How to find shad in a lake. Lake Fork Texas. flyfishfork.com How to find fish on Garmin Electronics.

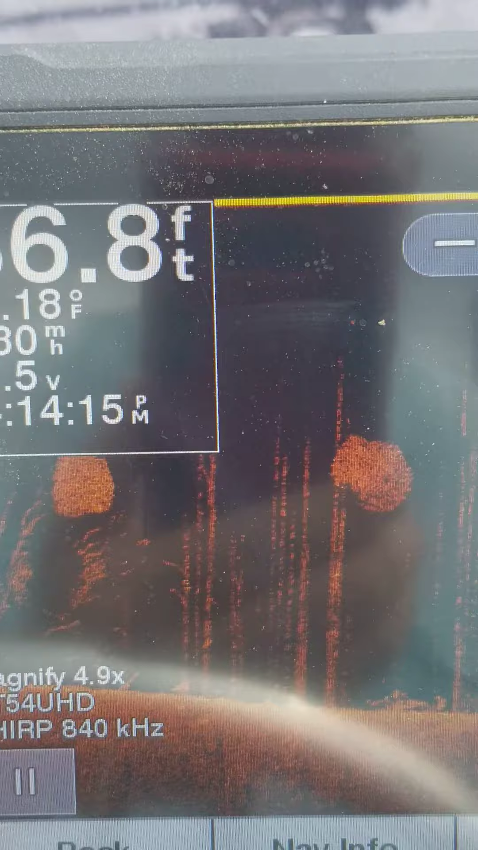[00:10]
You can see the water temp, the depth.
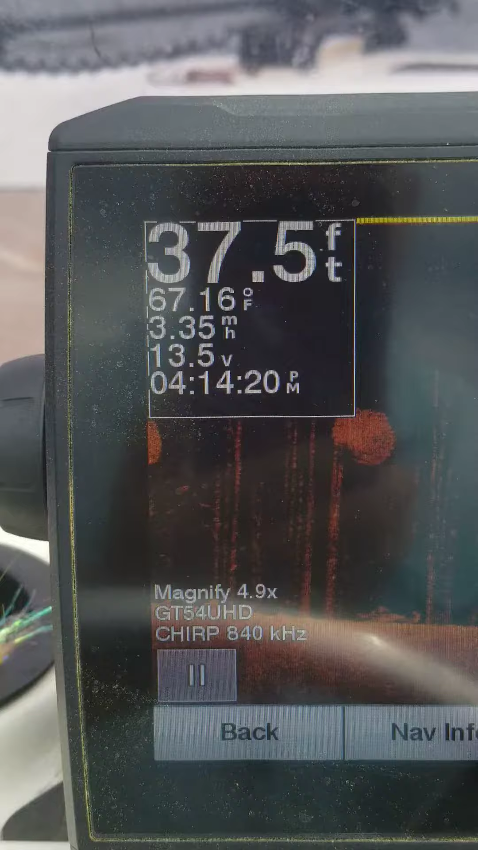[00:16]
On screen: depth 37.5 ft, water 67.16°F
We're over here in Lake Fork and there's so much bait fish down here.
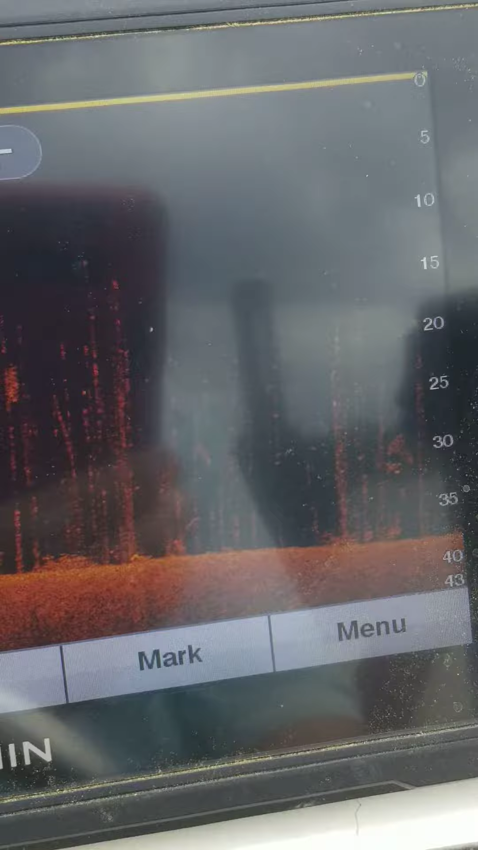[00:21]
Sometimes it's hard to get fish interested in the fake stuff.
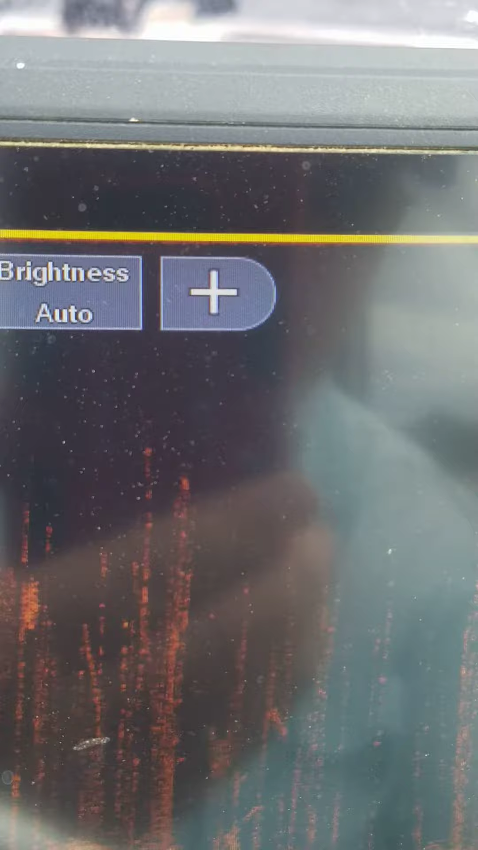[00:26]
This is kind of what we're seeing on our downscan.
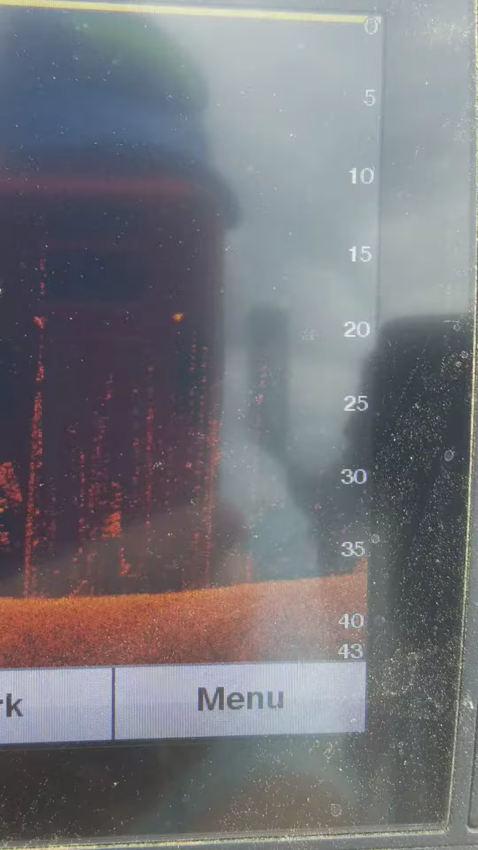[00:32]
Sorry the picture's not too good.
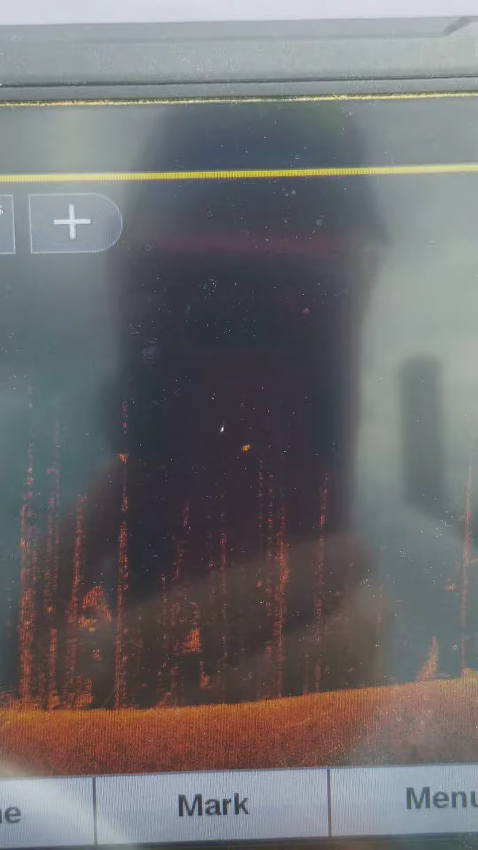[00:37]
I can't really see it to tell if I'm doing a good job of it.